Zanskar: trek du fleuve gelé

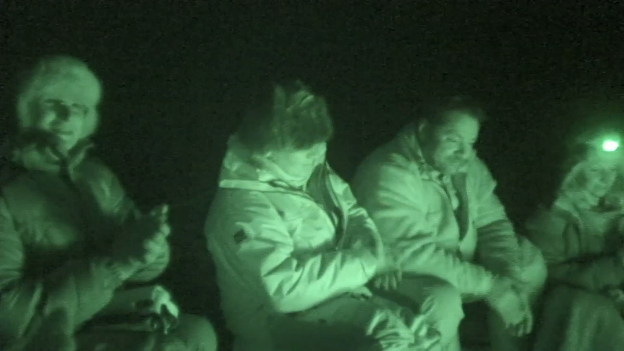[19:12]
La neige tombe de plus en plus, un petit digestif pour remonter le moral des troupes et quelques chansons locales.